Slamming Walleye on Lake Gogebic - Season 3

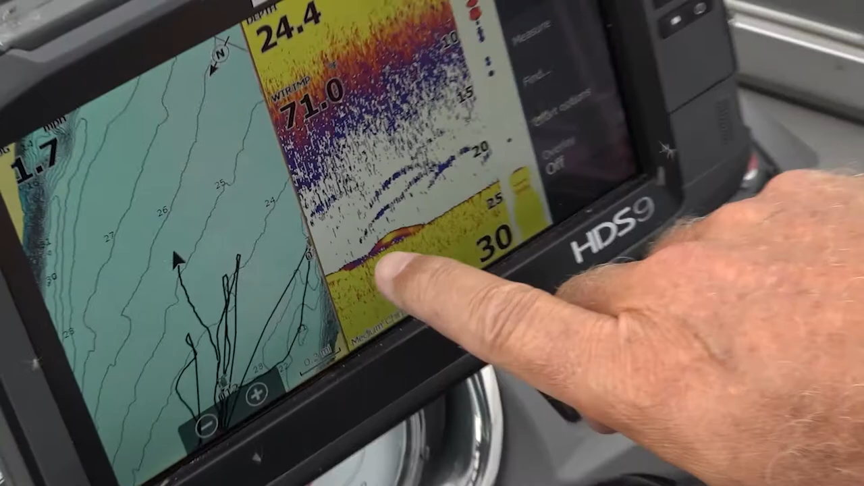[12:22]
We've got fish just tight to the bottom and then you'll get these fish that rise up.
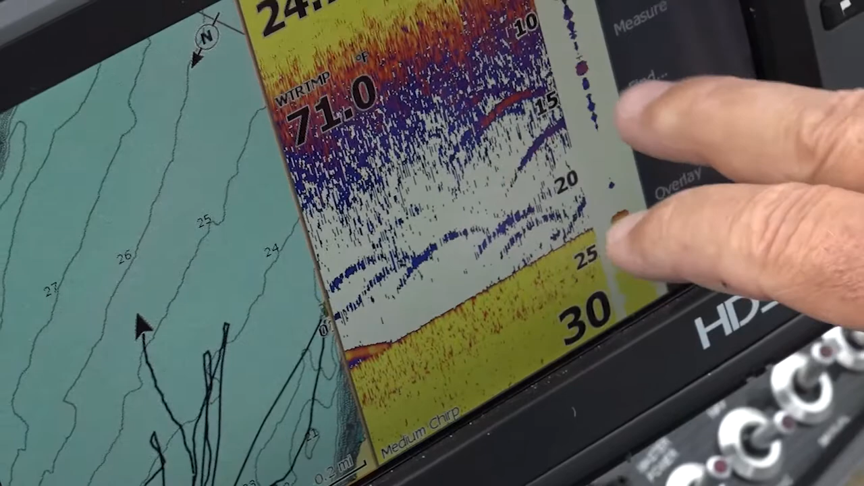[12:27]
On screen: water 71.0°F
We're catching the ones that are rising up, but you're looking for a bottom. See that right there?
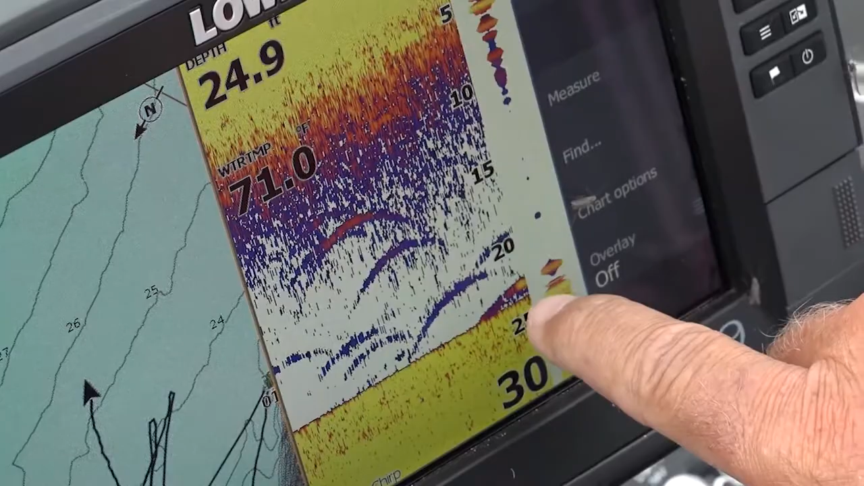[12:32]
On screen: depth 24.9 ft, water 71.0°F
You're looking, that's basically the fish that's holding in neutral.
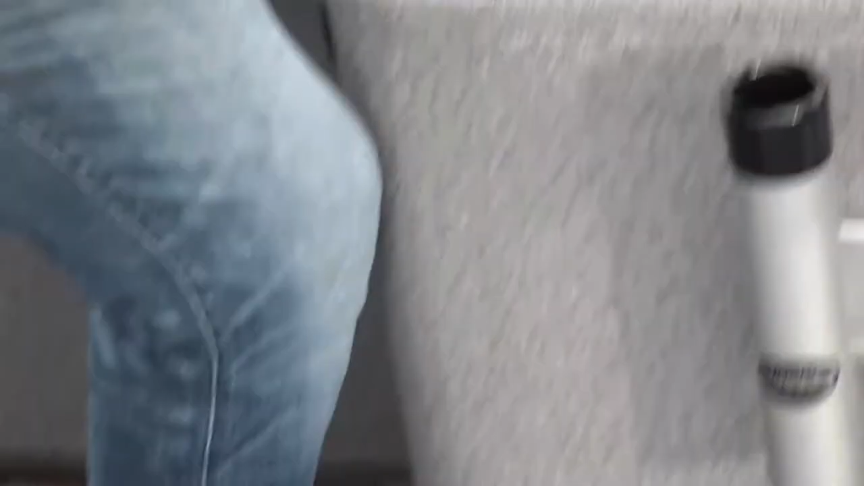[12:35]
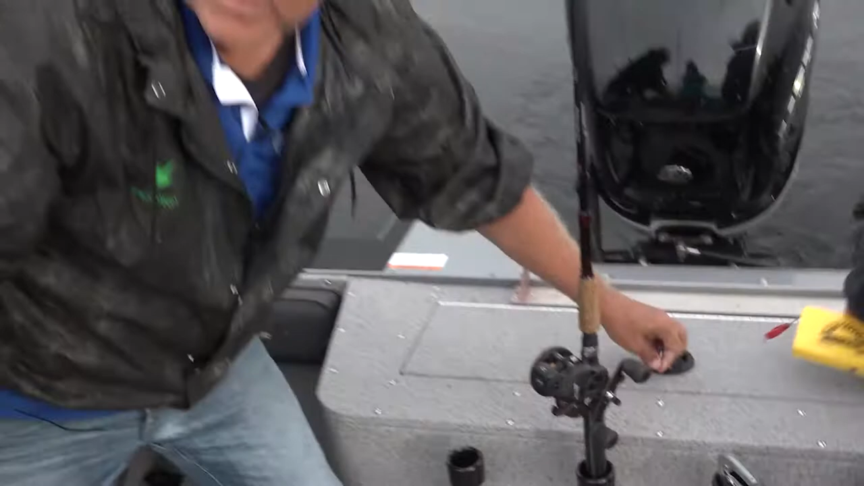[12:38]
But what you've got on that screen, and here's a great example right there, where that's a fish that we're able to catch.
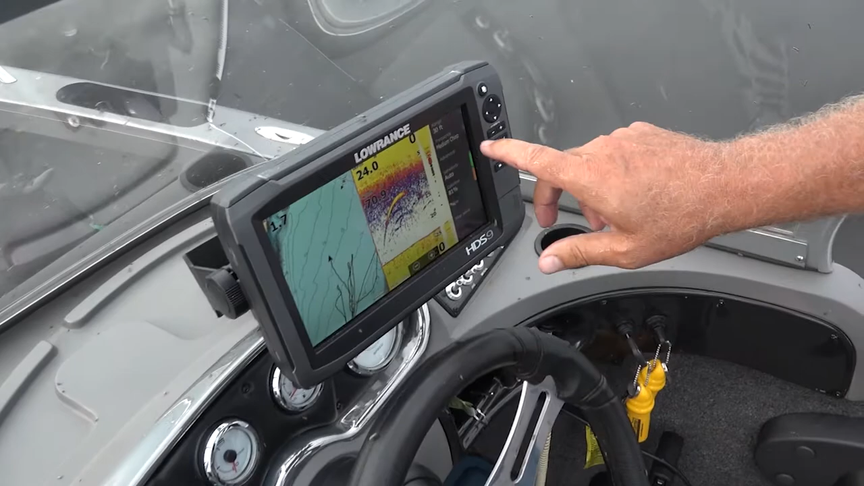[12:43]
And there's the fish that's feeding into that school.
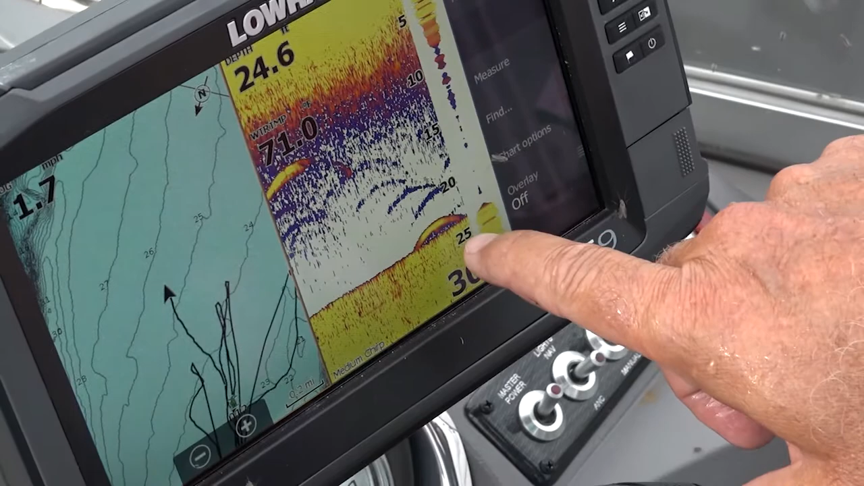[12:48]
And when they rise up, that's when they become susceptible to us.
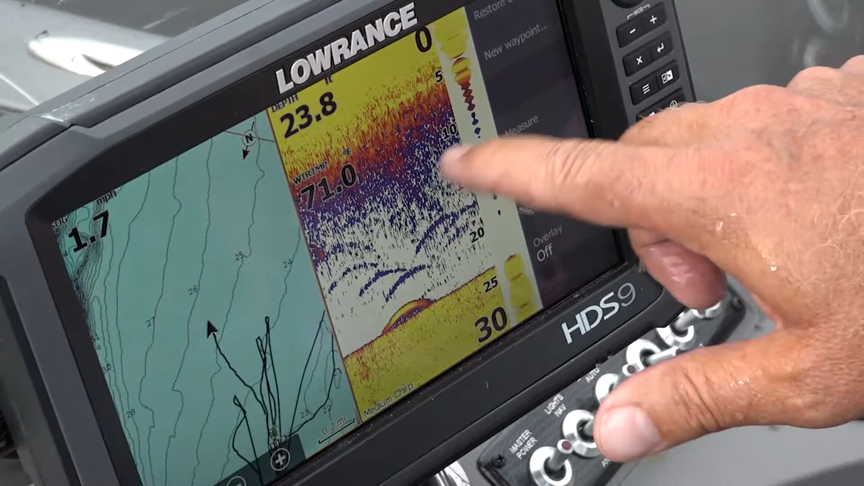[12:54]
We're running our baits maybe 13, 14 down today.
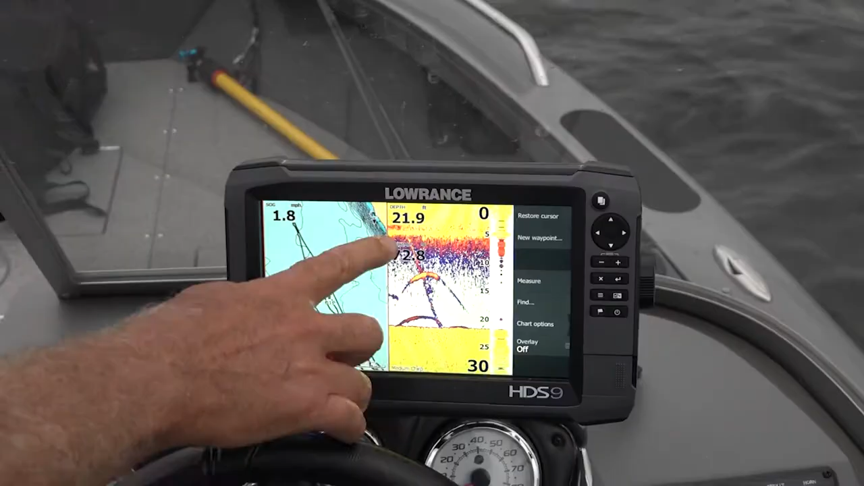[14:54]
Your Lowrance graph with its mapping capabilities to be able to find the types of structure you're looking for, and also being able to see whether, hey, is there fish in this area or not?
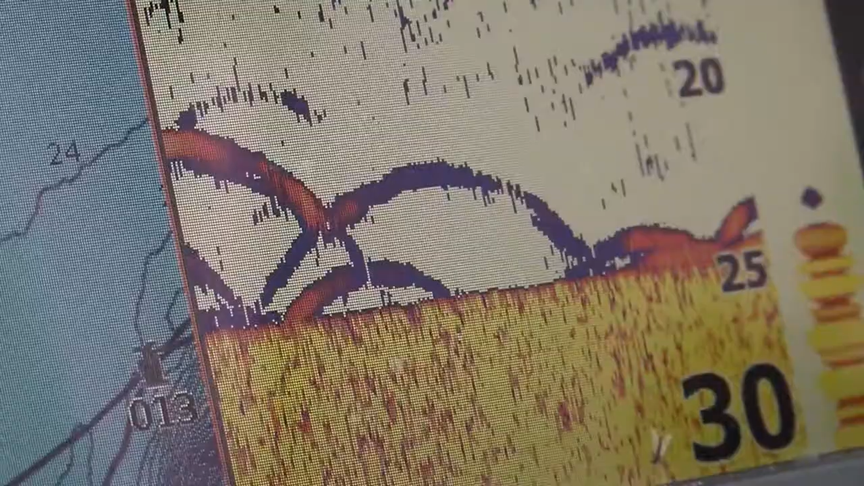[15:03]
So, system fishing, before you buy your boat,